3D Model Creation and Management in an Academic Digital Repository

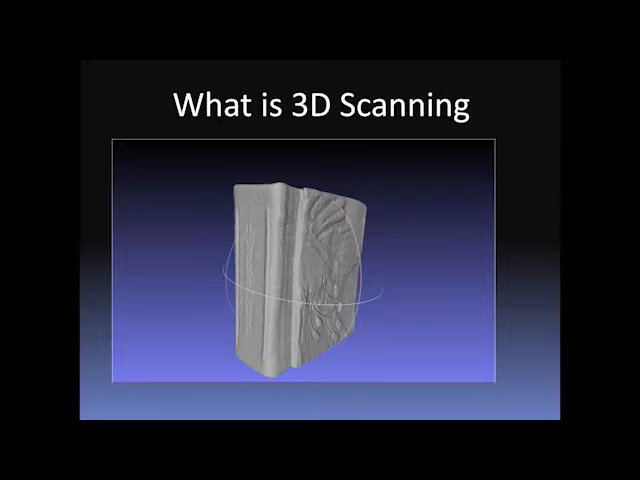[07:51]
And depending on what kind of scanner you have, information about color and appearance may also be captured. So there are a few ways of capturing this data.
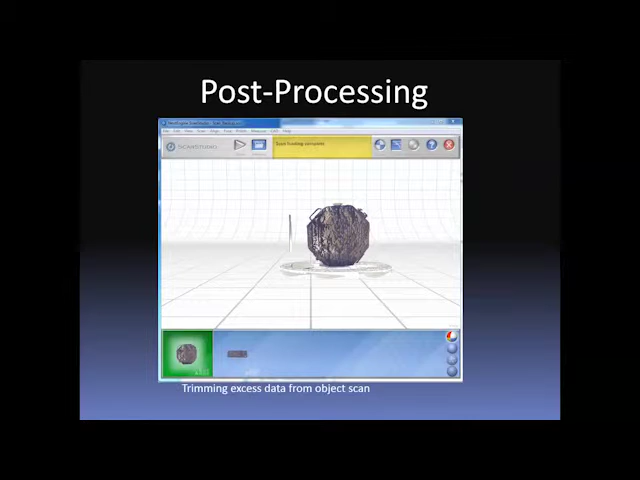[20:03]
This part can be more or less complex depending on the initial capture of the data. The turntable always appears in the scan that you create, so the first step is really to try and trim off that piece without affecting the mold that you want kept. So, I did this step in the ScanStudio software, although there is a possibility of being able to do that in other software, and it was suggested by other 3D scanners.
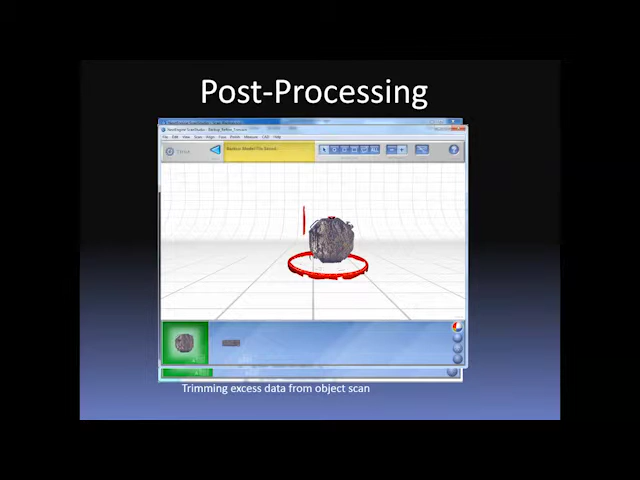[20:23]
After trimming off the data, you align the two 360 degree scans using
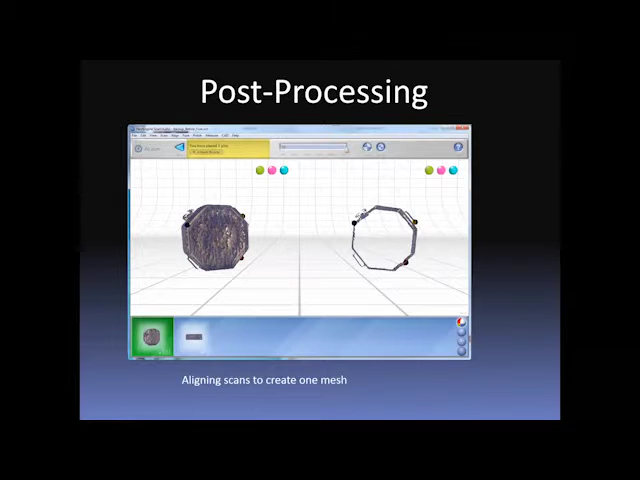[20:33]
points that you set in approximately the same position, and then refine that alignment so that it's as close as possible as it can be.
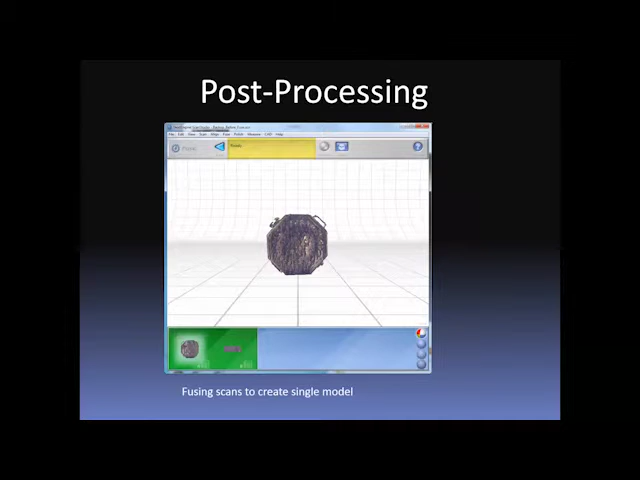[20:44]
Next, you fuse the two pieces together so that they create a whole, if not full mesh, and you can see there that this is the fused example.
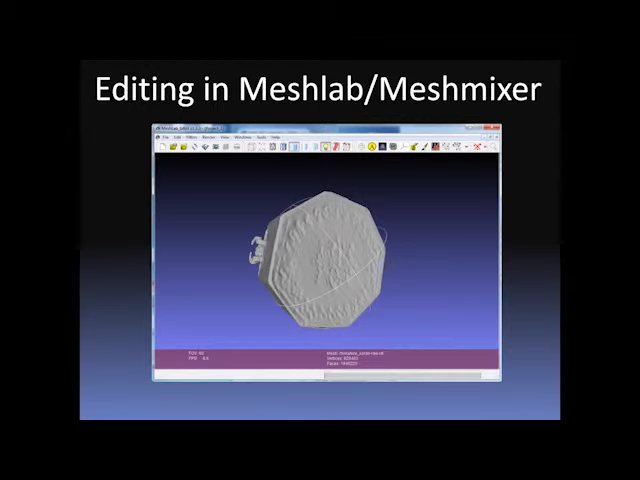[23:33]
but also removing static from the object. In addition to cleaning up the appearance of the model, we also wanted to reduce the size of it, a process called decimation.
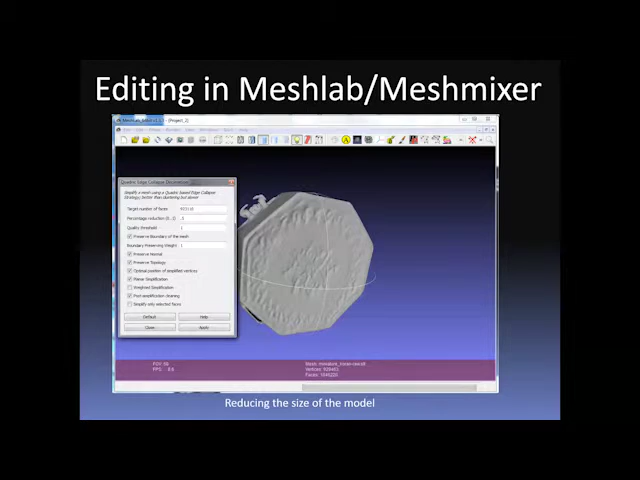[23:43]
And here you can see that the target number of faces is 923,110.